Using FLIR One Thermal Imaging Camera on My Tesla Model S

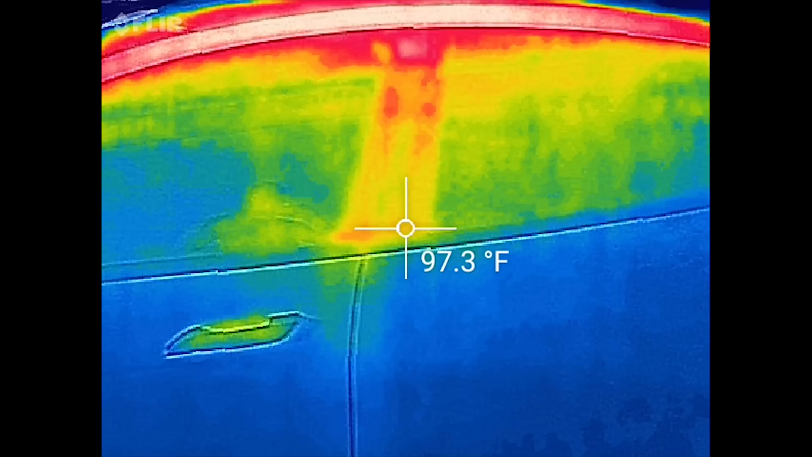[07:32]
On screen: spot 97.3°F
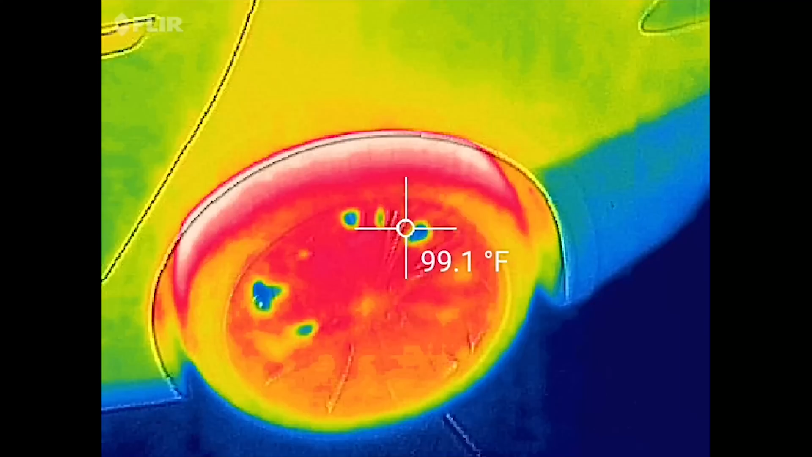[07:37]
On screen: spot 99.1°F
so I mean even the wheels are really starting to cool you can actually one thing to notice is I don't really use
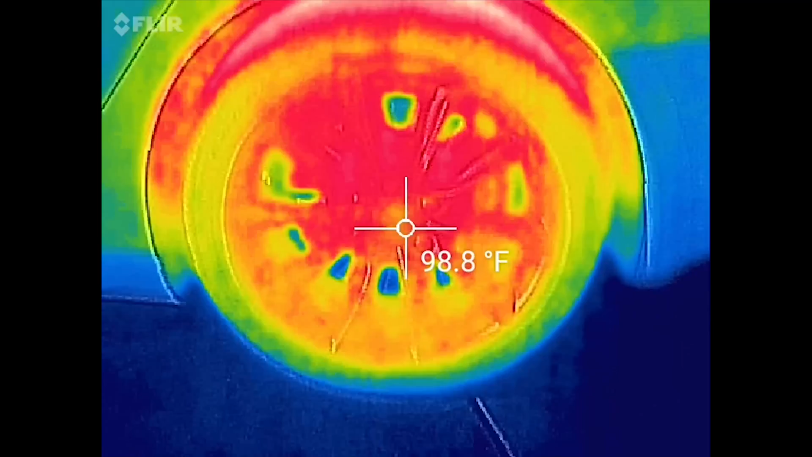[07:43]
On screen: spot 98.8°F
my brakes that much and you can see those are a lot cooler just
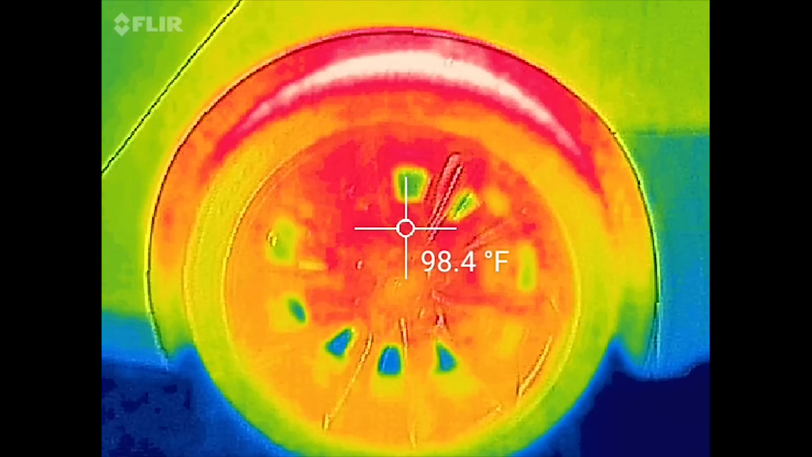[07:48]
On screen: spot 98.4°F
through the spokes on the rims there let's take a look around the back
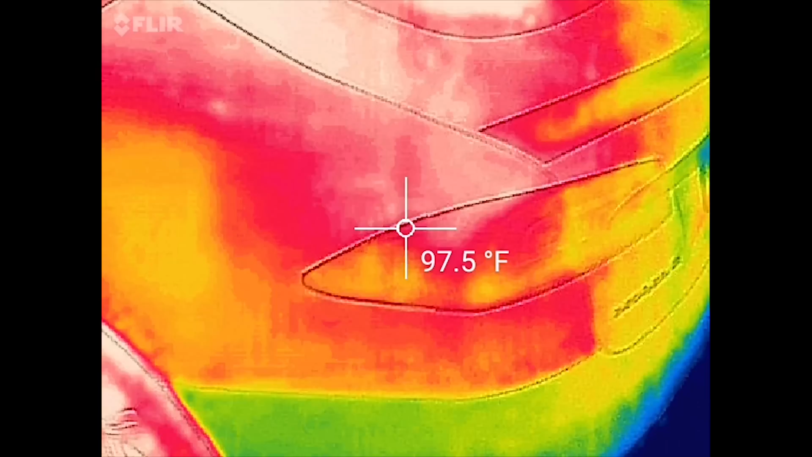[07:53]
On screen: spot 97.5°F
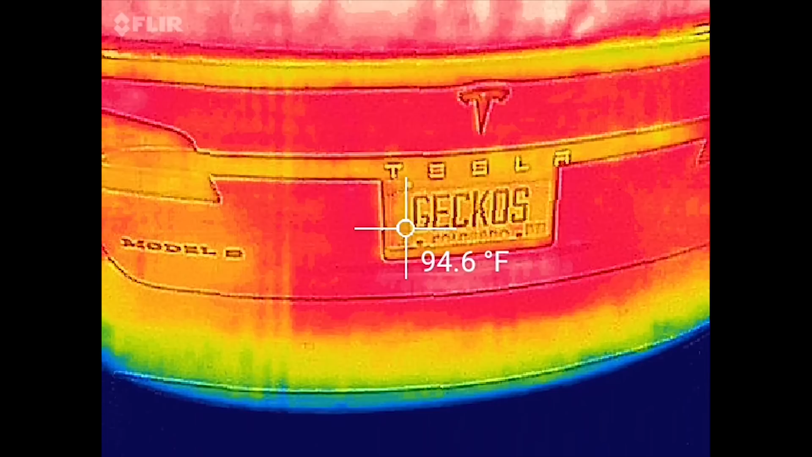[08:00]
On screen: spot 94.6°F
I mean it's not
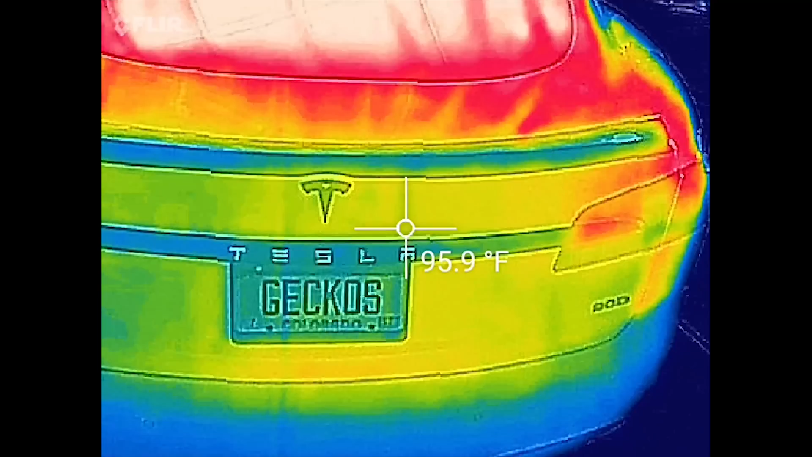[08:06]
On screen: spot 95.9°F
not a bad temp obviously the windshield is going to be a little hotter
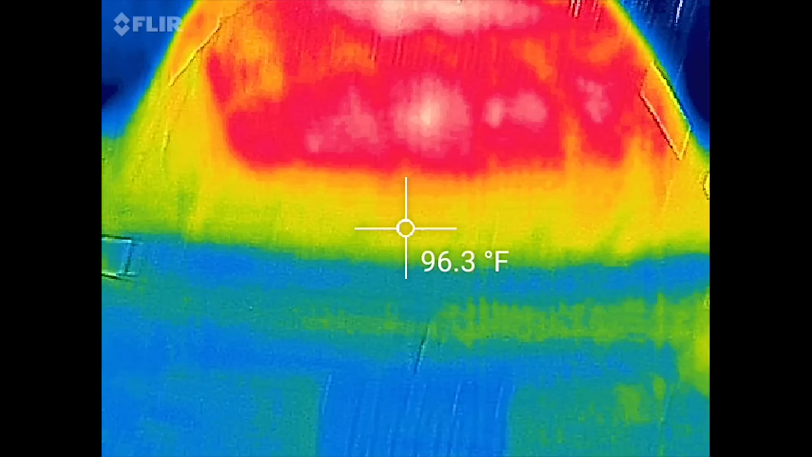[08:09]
On screen: spot 96.3°F
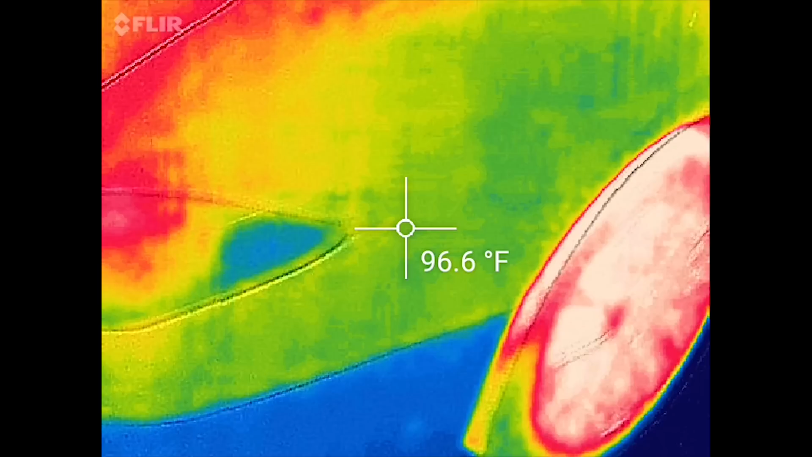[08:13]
On screen: spot 96.6°F
so yeah and then let's see if we can't get anything under the car
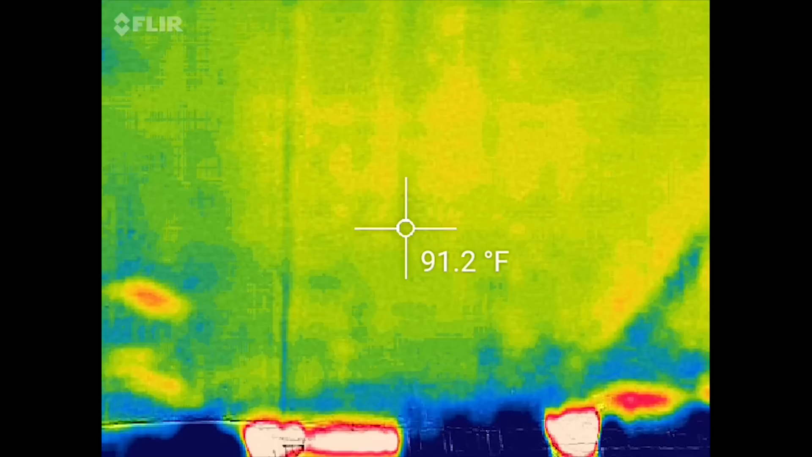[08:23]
On screen: spot 91.2°F
that's a little trickier those are actually the wheels under the car is actually pretty cool only in the 90s
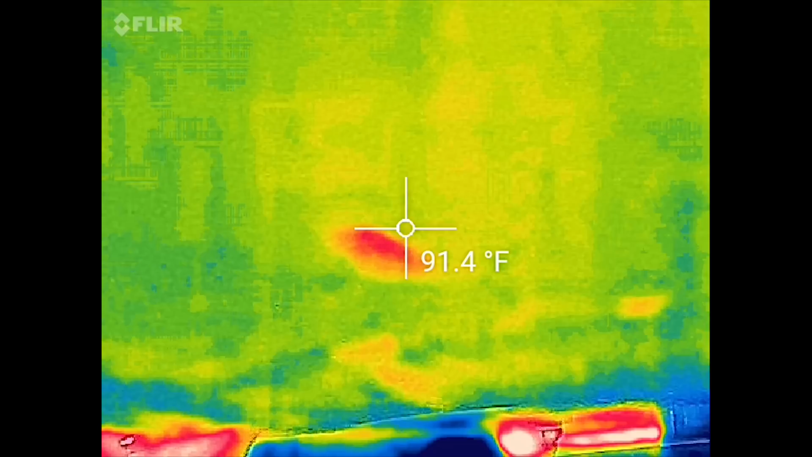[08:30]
On screen: spot 91.4°F
and it's about 90 outside anyway so
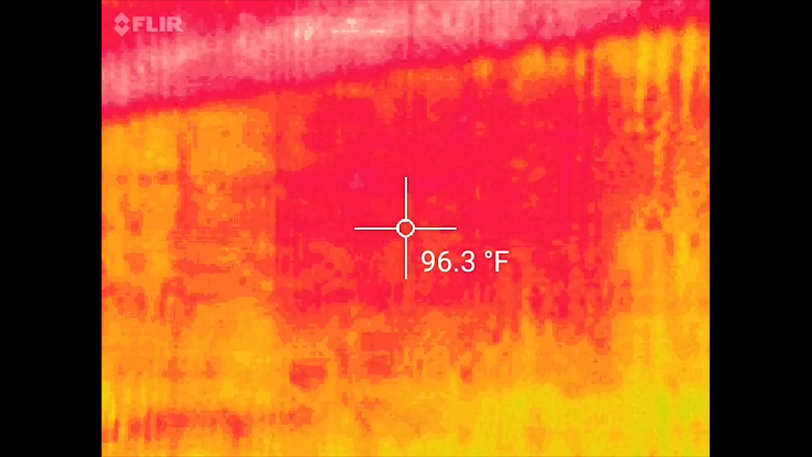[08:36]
On screen: spot 96.3°F
so now let's go ahead and check out my friends ice car
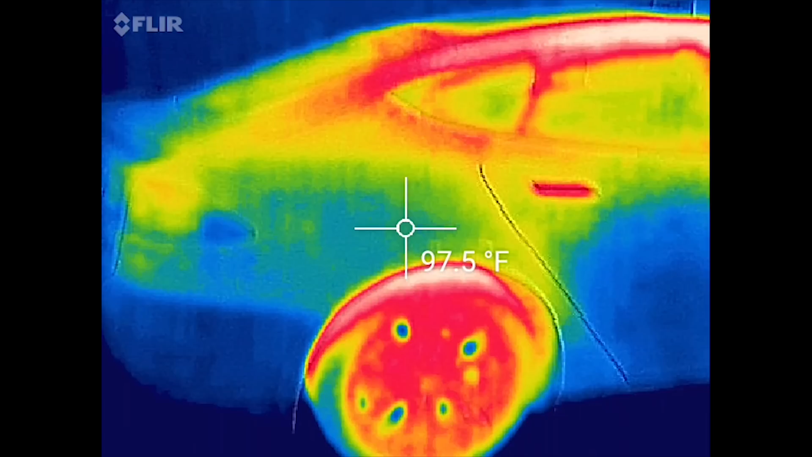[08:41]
On screen: spot 97.5°F
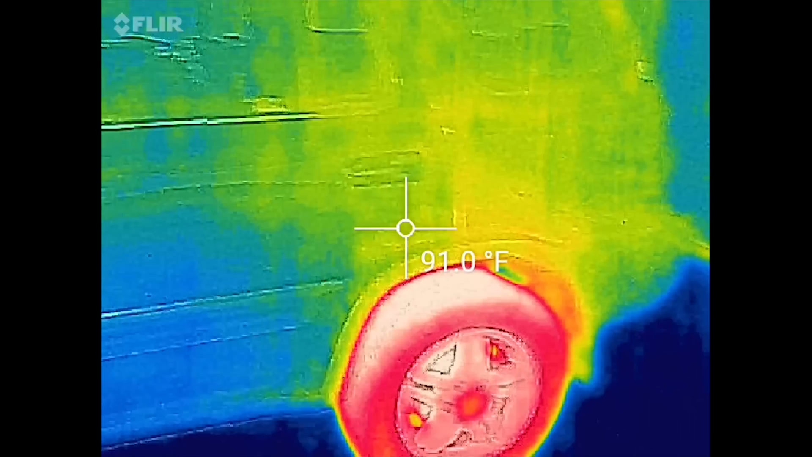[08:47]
On screen: spot 91.0°F
so here's his and his brakes are actually pretty cool too
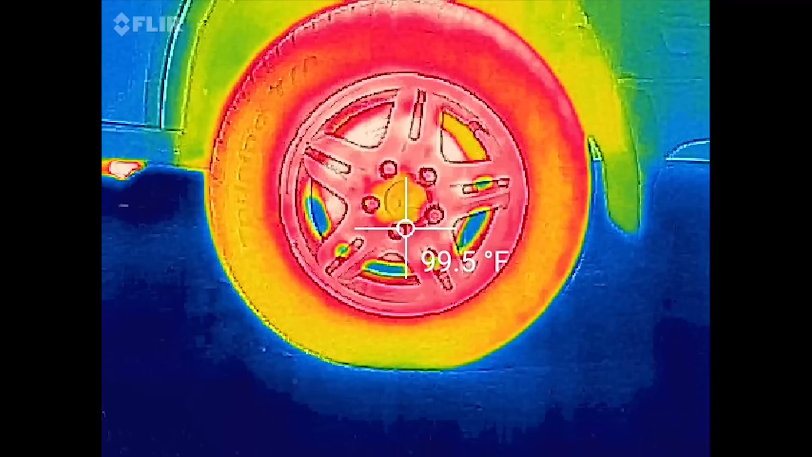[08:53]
On screen: spot 99.5°F
but I mean obviously the tires
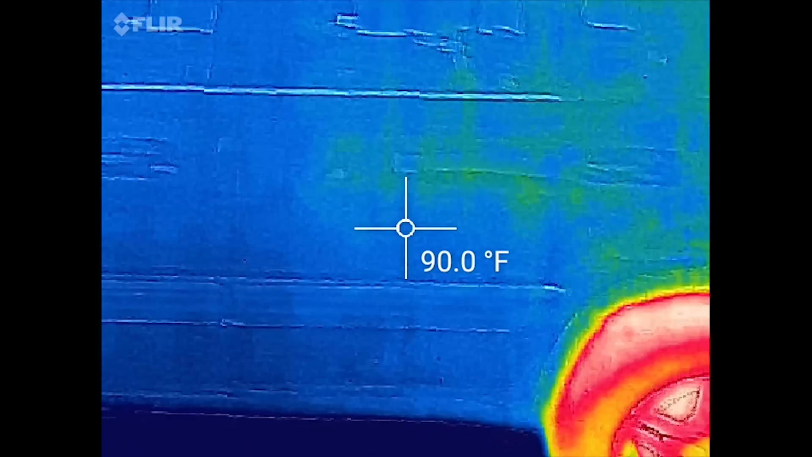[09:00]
On screen: spot 90.0°F
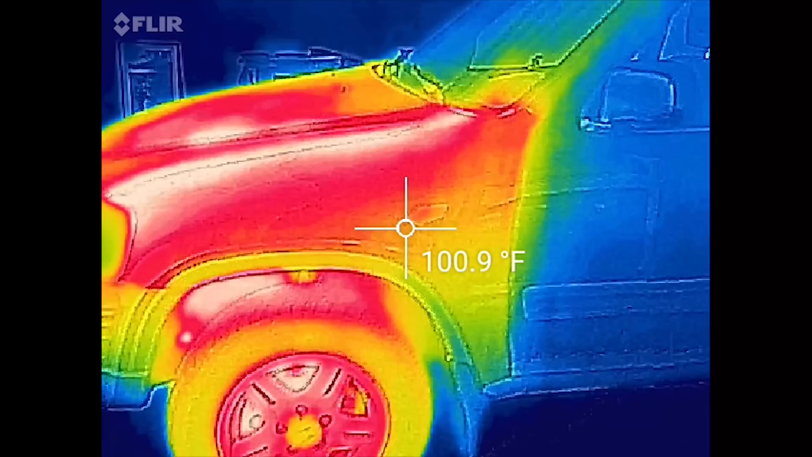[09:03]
On screen: spot 100.9°F
that's where the big difference is right there so big ice car
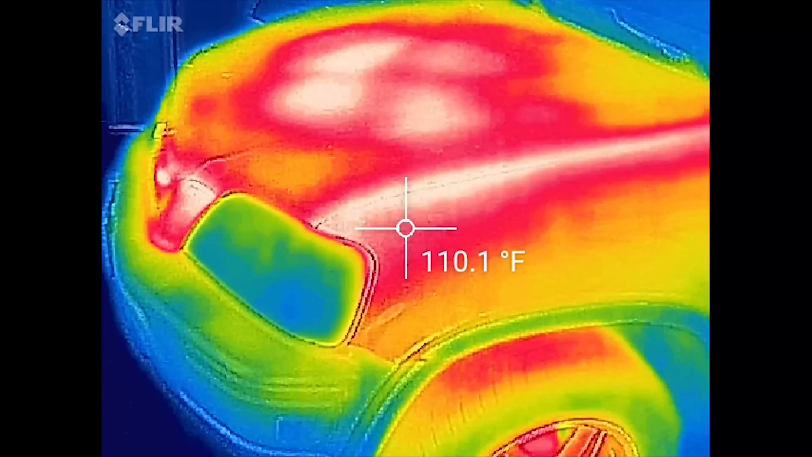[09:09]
On screen: spot 110.1°F
that whole hood's going to heat up and I mean it's it's 120 on the surface and actually heat parks in a garage
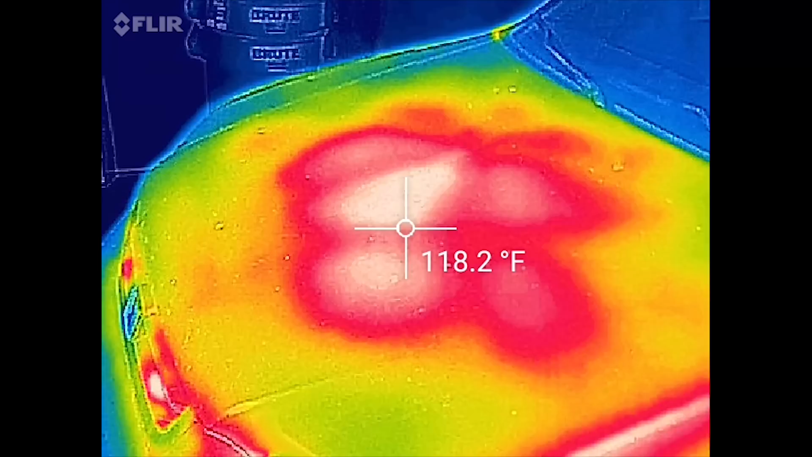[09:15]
On screen: spot 118.2°F
so at work